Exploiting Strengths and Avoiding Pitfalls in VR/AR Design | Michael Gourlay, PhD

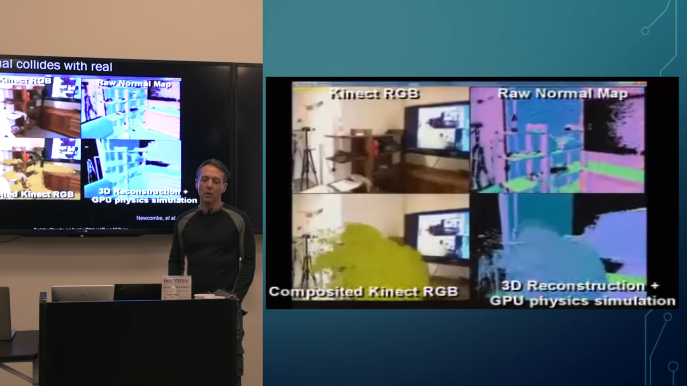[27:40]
And then these other two things show basically the virtual representation of that scene.
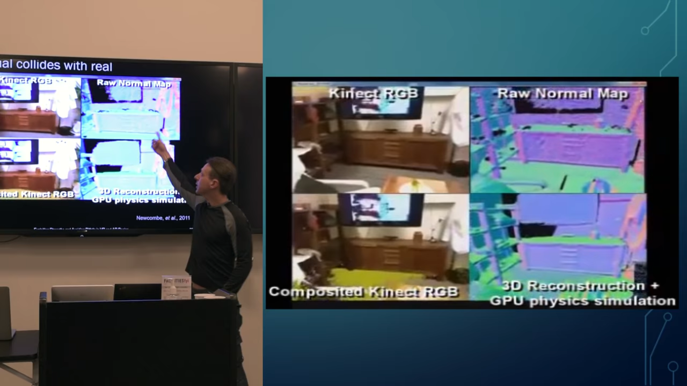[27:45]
And it's already kind of giving you some insight into how this works,
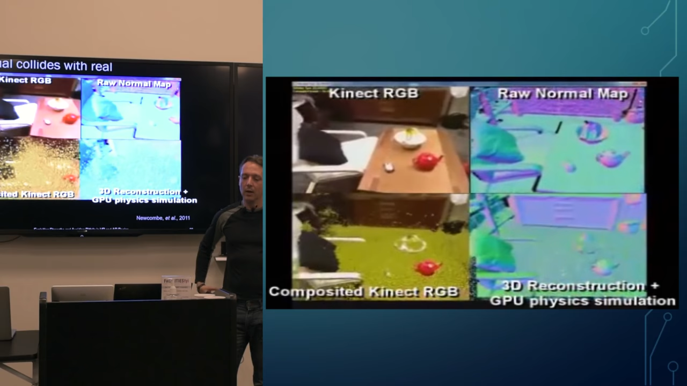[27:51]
which is that according to this lower right quadrant,
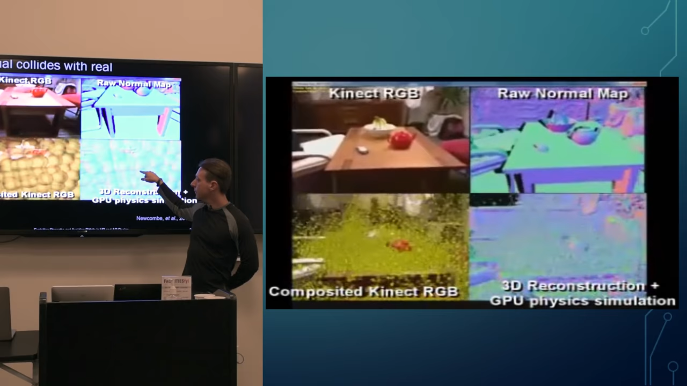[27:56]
the virtual and the real are both represented in the same way, in some uniform way.
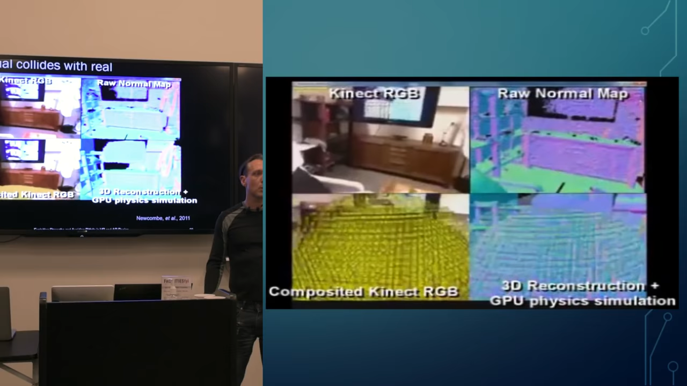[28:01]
And that's really the key to getting all this to work, is that in order to make things look like they're real,
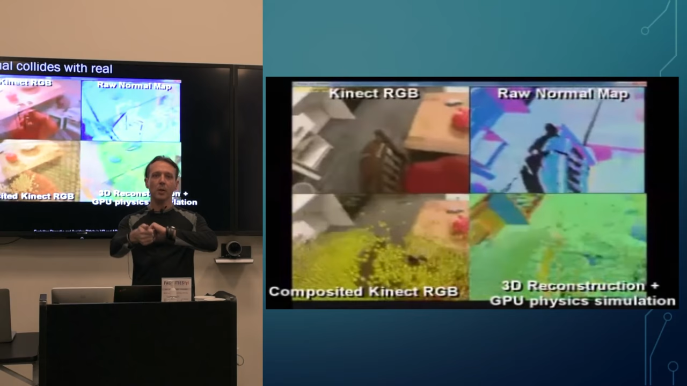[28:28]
So we have to be able to go in both directions. And that is what we call environment understanding,
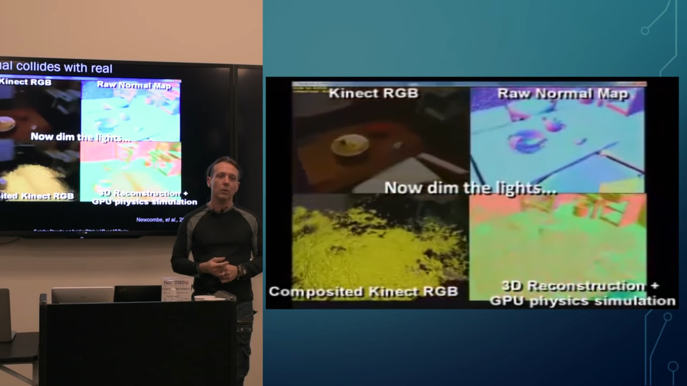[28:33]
or at least actually it's the early seeds of what I'll call environment understanding.
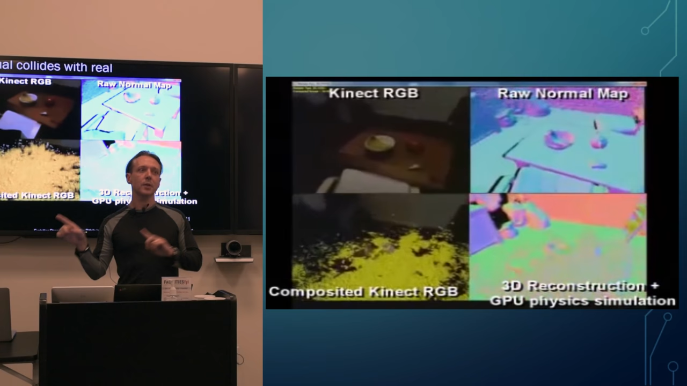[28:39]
By the end of this lecture, whatever you want to call this, I'm going to tell you how we've done all this, which I think is, again, probably way less interesting than where it's headed.
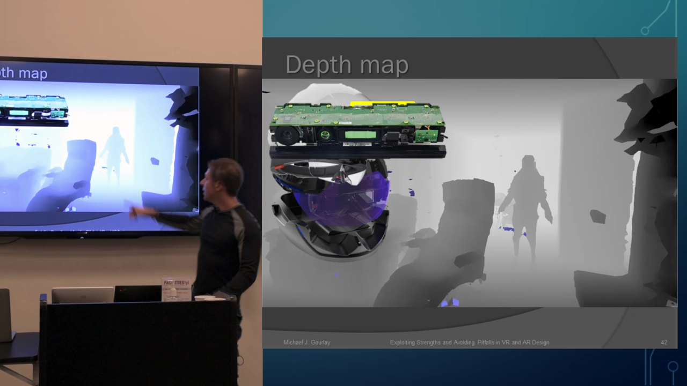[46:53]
if you took a picture with one of those and looked at it, it would look like this gray image behind me, which is a picture of my living room and my wife. So here's a chair, here's a little love seat, there's my wife. And then there's a bunch of stuff you can't identify. That's because we're just not used to looking at depth images.
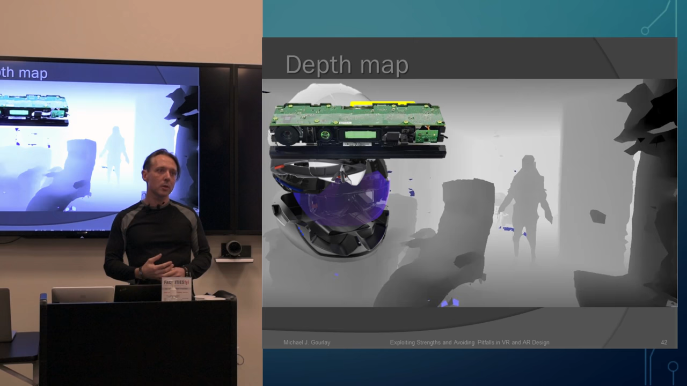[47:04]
But this is another rendering of the same scene where instead of rendering the depth image, I'm actually just rendering the 3D scene that was inferred by that depth image plus other depth images. So far, second least interesting thing you've seen all day, right? I took a picture and then I re-rendered that picture and it looks basically the same. Except you can actually now start to make out some detail. Like this thing in the previous image was inscrutable.
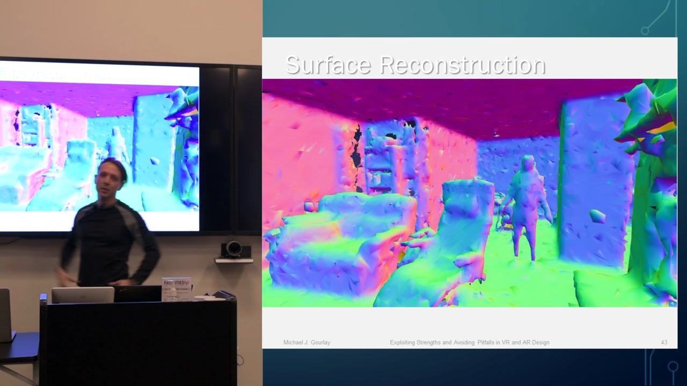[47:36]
Well, it was also obscured by the camera, but you can't really tell what that was, but now it's a little bit more obviously a bookshelf. This is just some kind of a wall. This, you can't really tell from this, but at least you can see the sort of structure of it. It's a fireplace and so on, right? You can actually start to see like some clutter in the background. It's just some more furniture and whatnot.
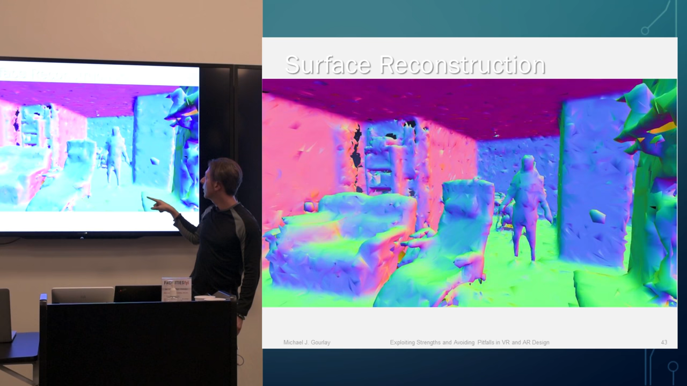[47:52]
And now you can really start to appreciate the beauty of my wife, because in the previous one, it wasn't clear. And here it's like much more obvious, right?
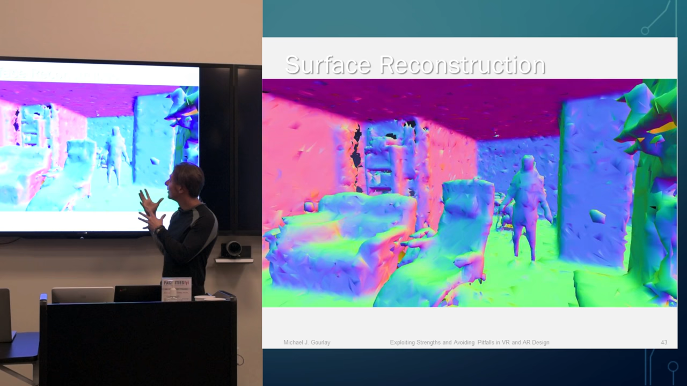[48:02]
Yeah, she's totally right. But even better, what I can do is take a virtual camera and move it around to places that are novel views of this same scene,
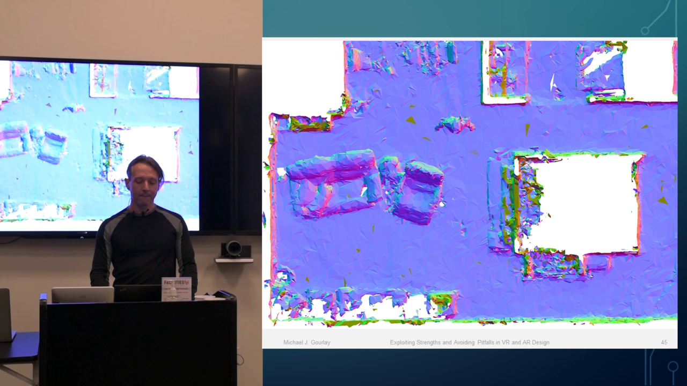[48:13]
and I can keep going further and further. And now you can see a perspective of my apartment, my previous apartment, that would actually not be possible to see, right? Because this would require shaving off my upstairs neighbor's apartment and then putting a camera up in space and then looking straight down. But all this is quite possible with the HoloLens. In fact, all I did to get this was walk around my apartment with my HoloLens,
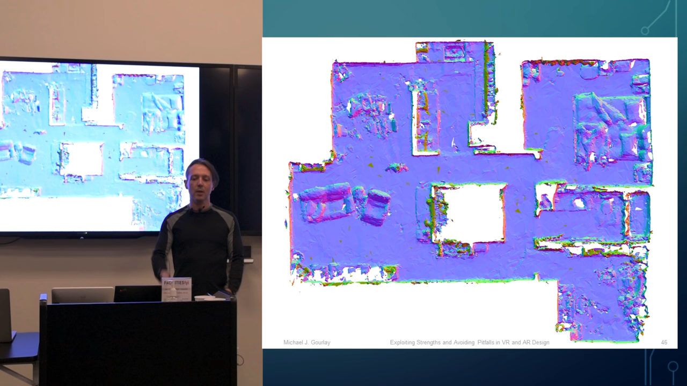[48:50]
if you have a HoloLens, you can, like, it's a web server, you can just connect to it and then download this mesh. So this is super easy to do.
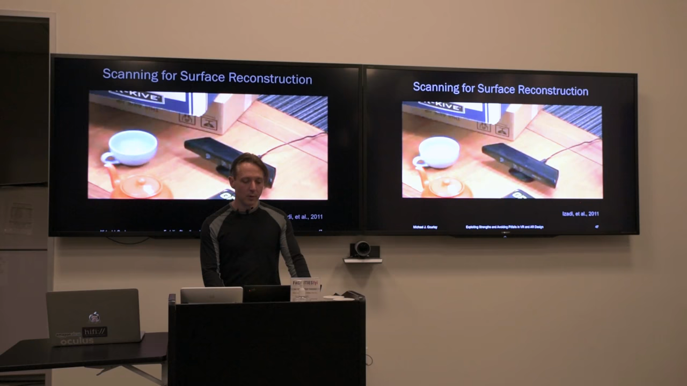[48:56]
So here's an example of a colleague of mine named Sharam Azadi.
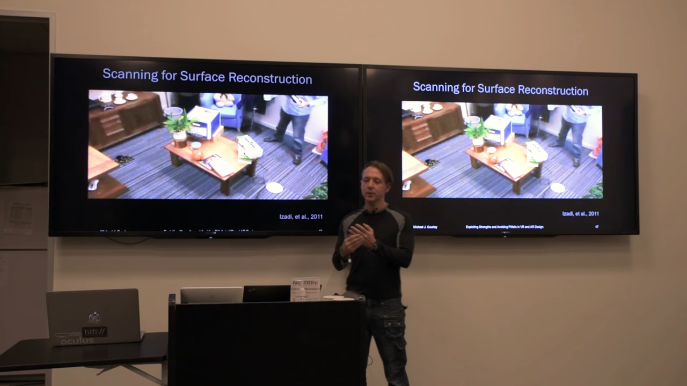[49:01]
This is a Kinect V1, and what he's going to do is wave this thing around this room and reconstruct that room on the fly.
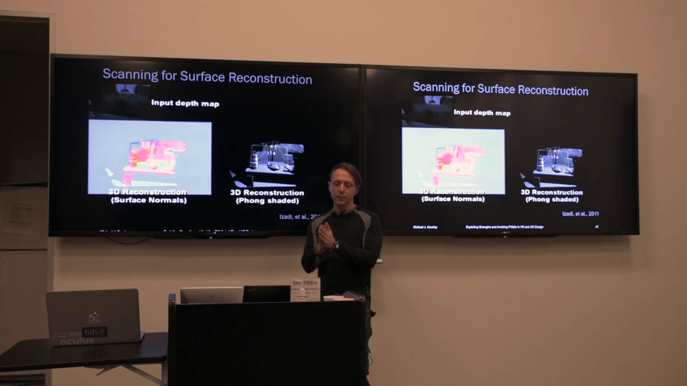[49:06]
So I'm going to probably play this video a couple of times. In the upper left corner is a live feed of the depth map from that Kinect.